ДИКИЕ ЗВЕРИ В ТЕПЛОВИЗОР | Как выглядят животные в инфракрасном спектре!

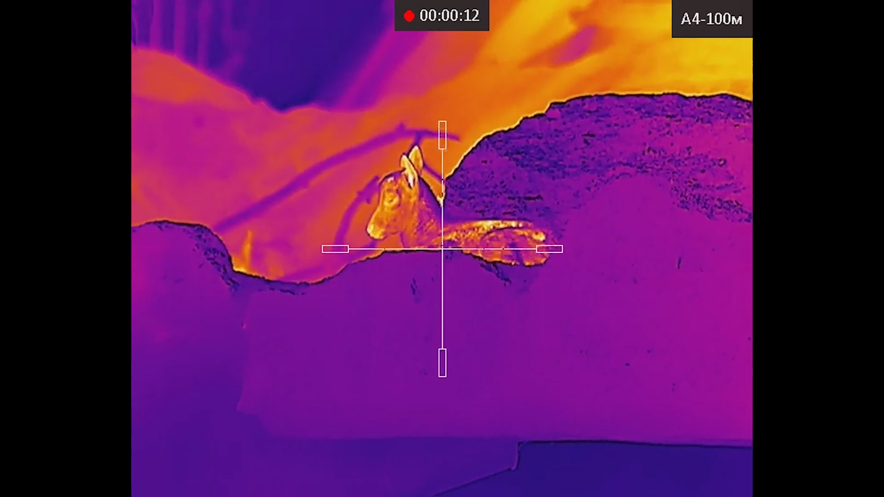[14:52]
из них вот данного козленка я нашла с помощью тепловизора потому что его невооруженным глазом практически незаметно на камнях вот так вот он выглядит а мы идем дальше шли мы значит шли и увидели еще одного мэлмана
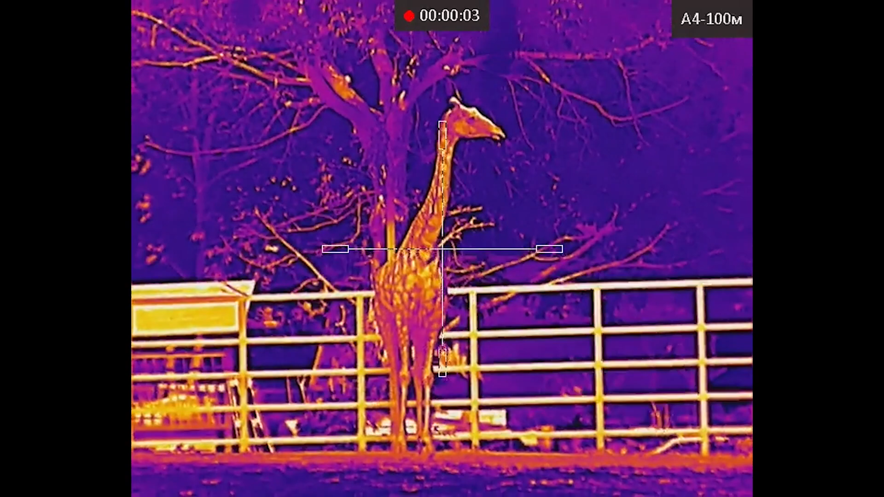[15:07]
и вон там бегают марти
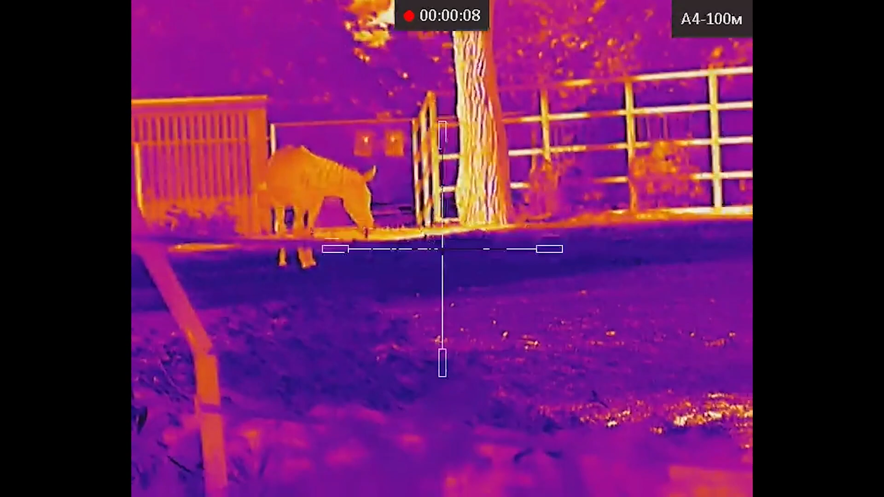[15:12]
видите прям видны даже полосочки это понятно кто в зоопарке водятся зебры
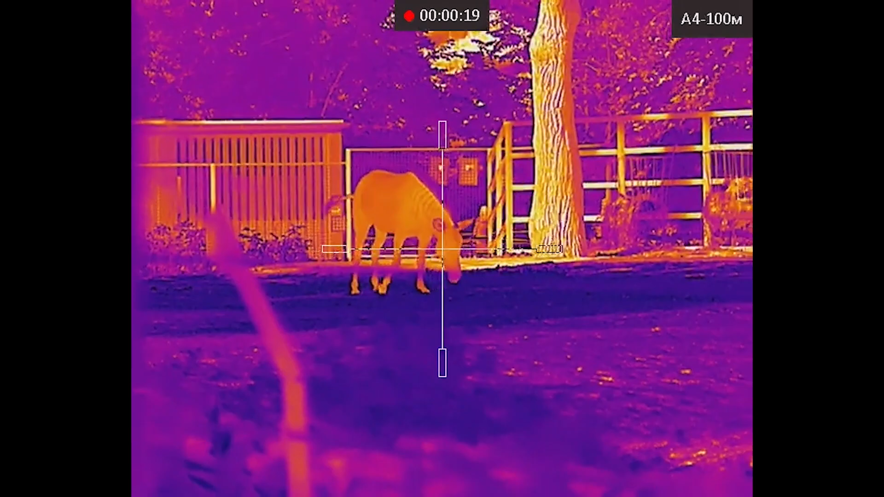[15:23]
о ну конечно застали в самый неподходящий момент
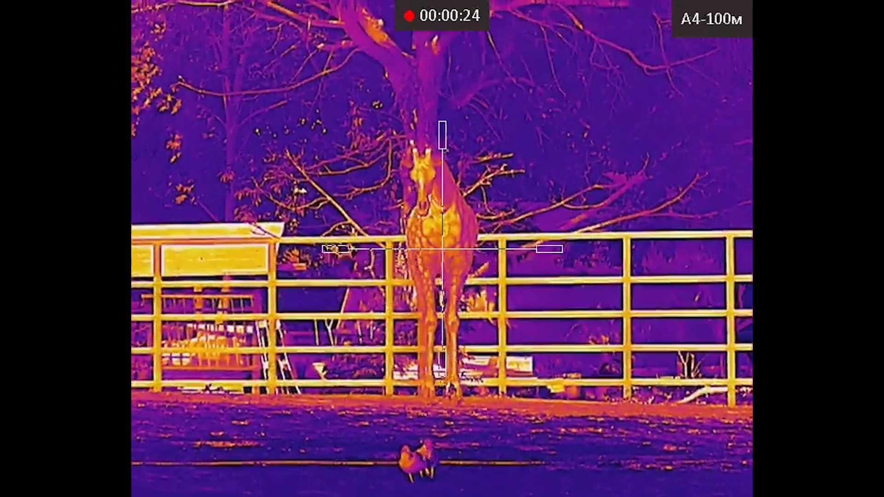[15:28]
и мэлман в общем жираф и зебра дружат в одном вольере
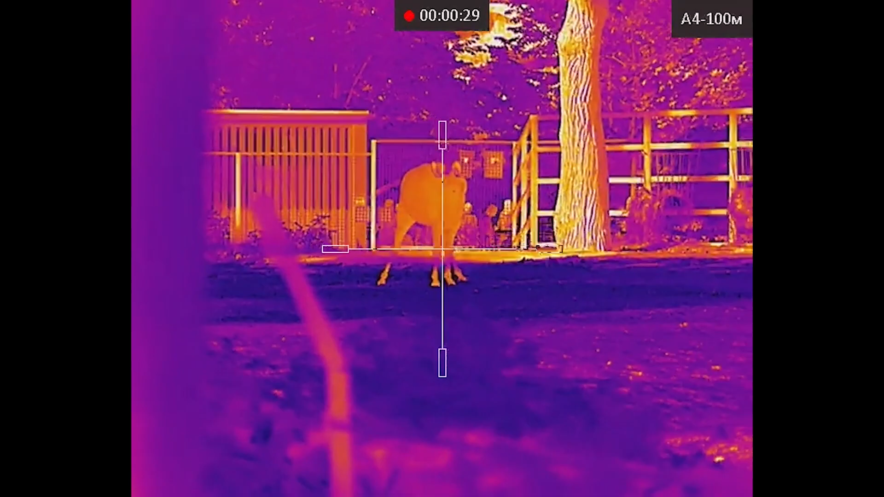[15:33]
вот так вот сейчас попробуем подойти и снять зебру поближе
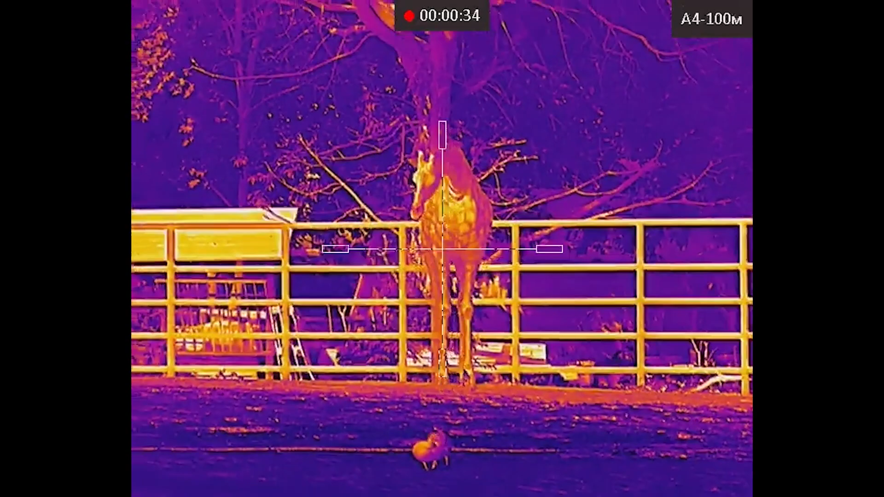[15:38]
ну а жираф вот очень медленный не очень хочет
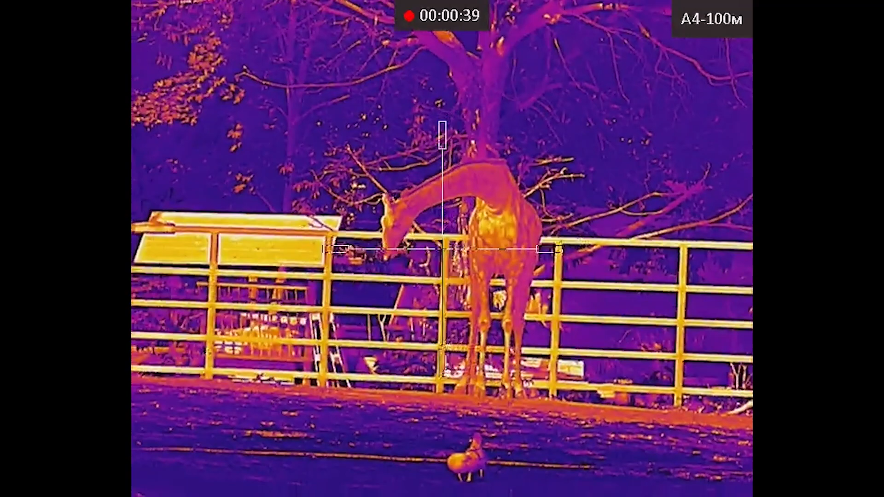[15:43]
он общаться видимо с людьми стоит там один и занимается
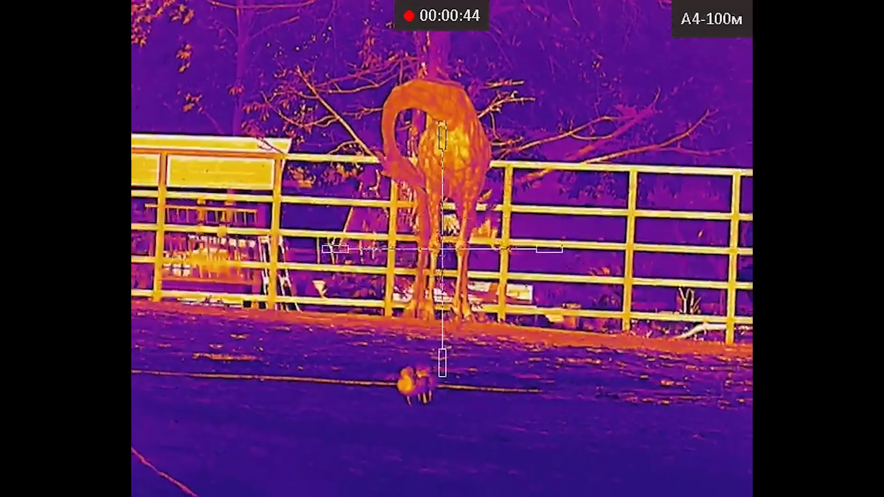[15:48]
собой пойдемте поближе попробуем посмотреть подошли немножко поближе к зебрам
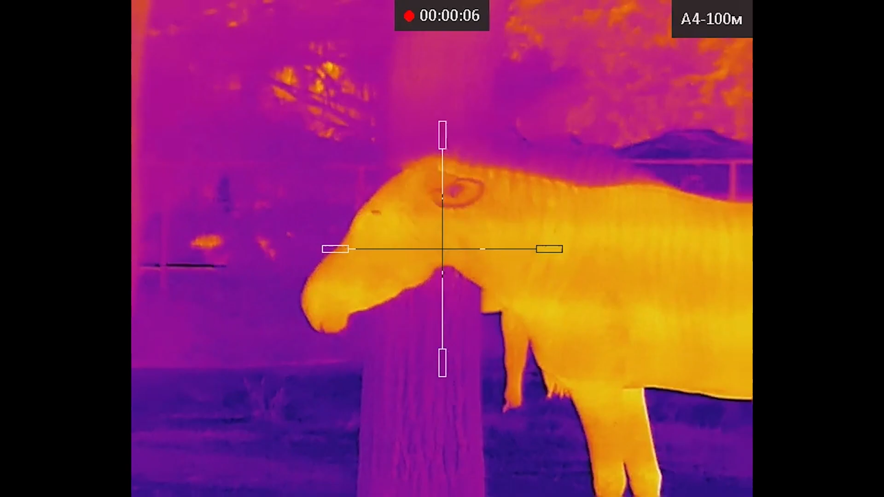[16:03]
смотрите как хорошо видно детализацию даже полосочки видны в тепловизор
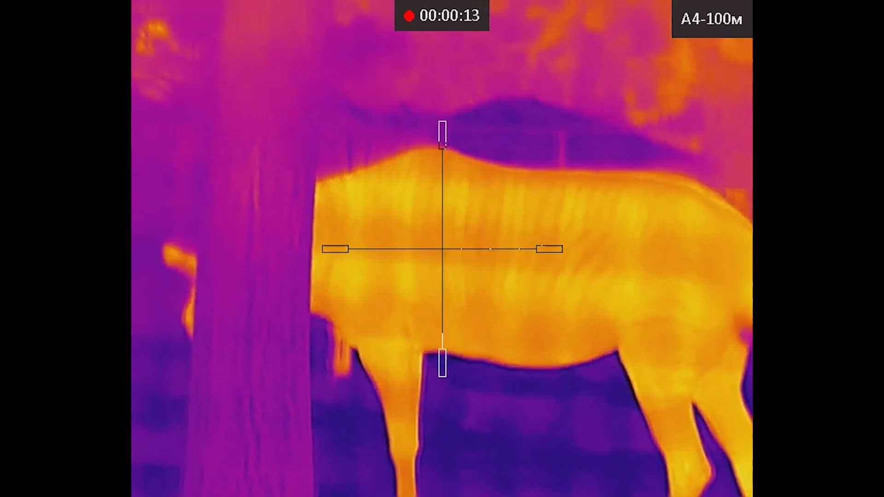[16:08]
вот так вот выглядит зебра в тепловизор вон там вдалеке еще одна тусит
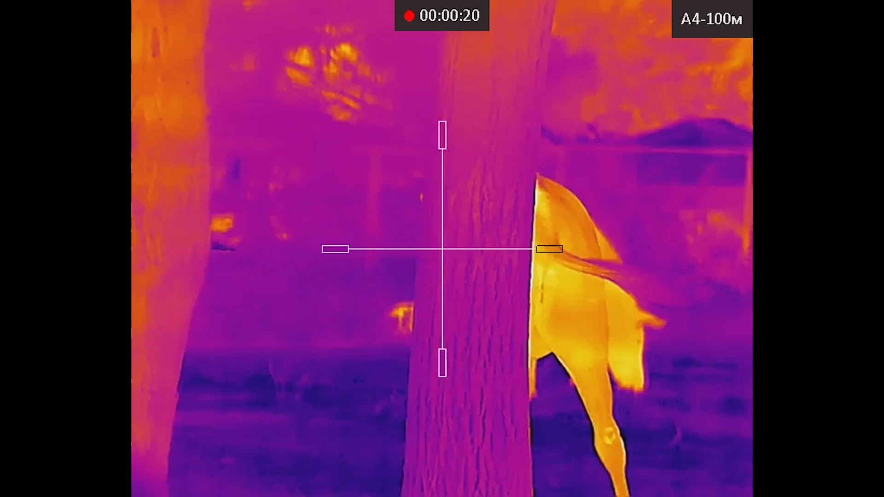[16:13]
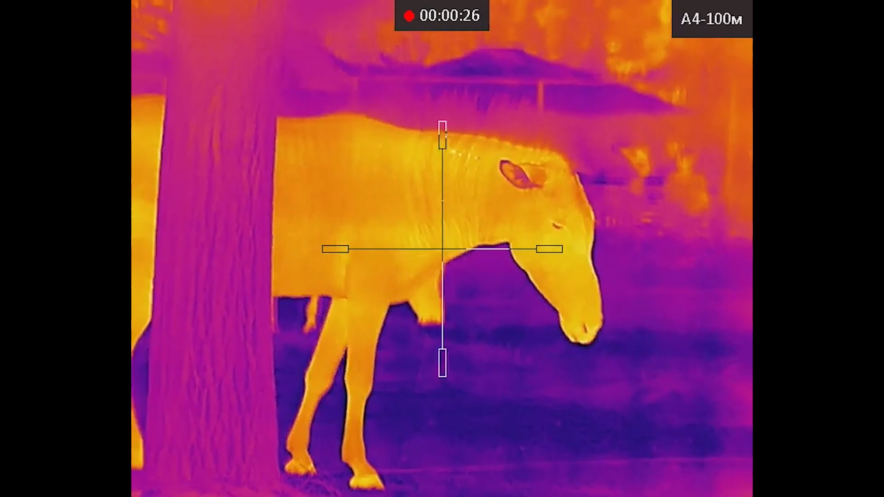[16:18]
а мы идем дальше посмотреть есть ли еще
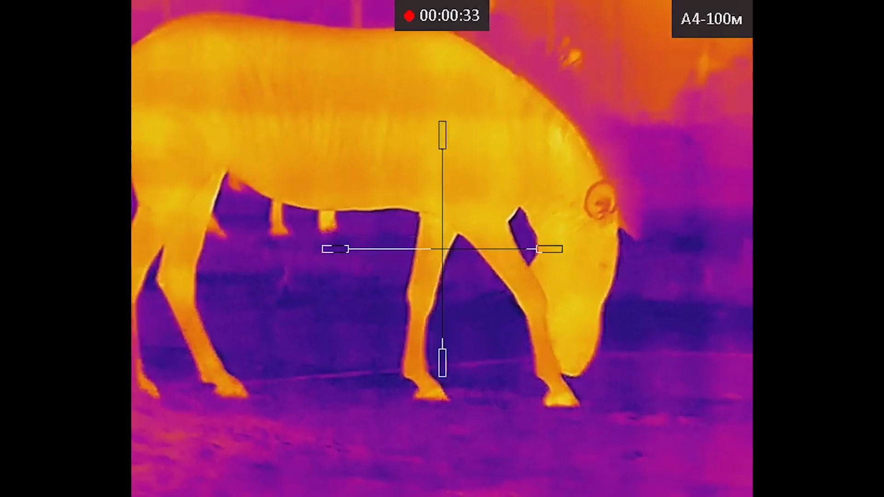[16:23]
кого-то зацепить в тепловизор дошли до вольера как вы думаете кого вот попробуйте угадать по одному лежачему
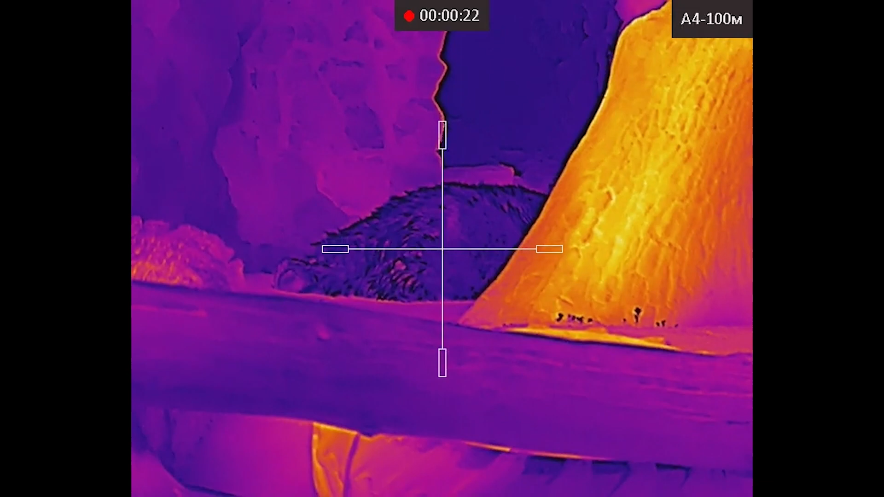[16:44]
телу кто это лежит я бы вот не поняла если честно большая крыса большая крыса да медведь лежит на самом деле думали он тут будет ходить но кажется его настроение не совпадает с нашим и поэтому он лежит отдыхает лежит на солнышке